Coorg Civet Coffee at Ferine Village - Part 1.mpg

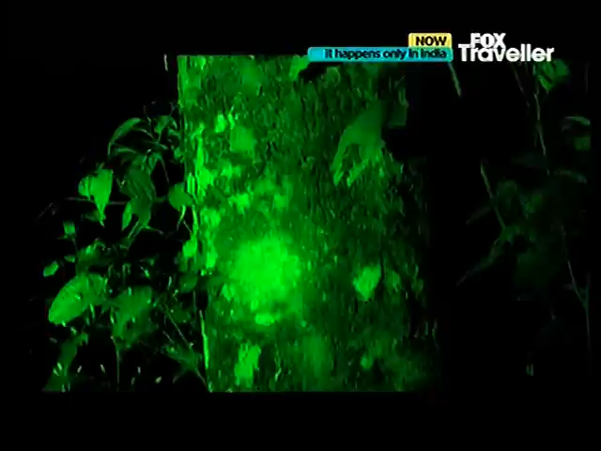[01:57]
Dayanand, any luck? This is where it lives.
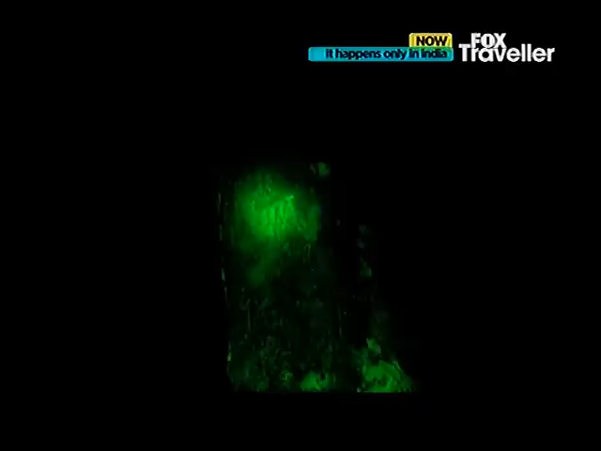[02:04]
So probably we need to wait here for some time. Until it comes out. You see these holes here.
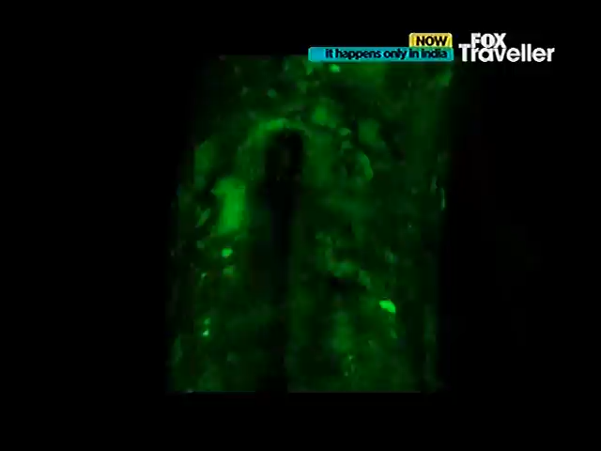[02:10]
Probably it will come out in one hour. One hour more? Yeah.